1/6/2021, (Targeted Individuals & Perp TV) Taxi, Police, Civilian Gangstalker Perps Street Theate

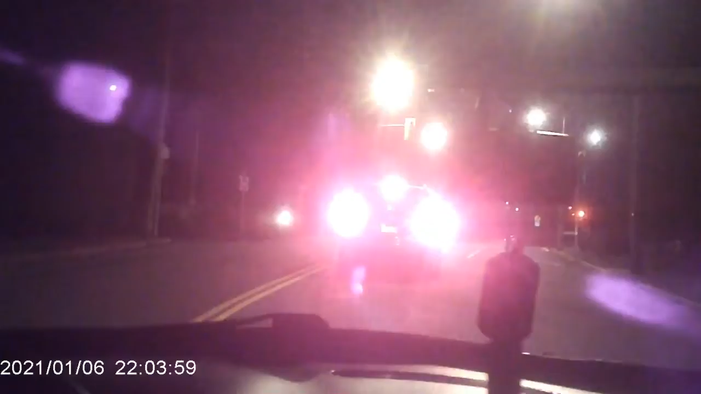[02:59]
Drive slow like this, that's a sign of nervousness or anxiety because they're not paying attention. Yeah, they're half paying attention behind them in the rearview mirror and whatever. Hey, but then again, I've left the one headlight burnt out, so basically when this van is looking behind me, it's like, ooh, there's a one headlight.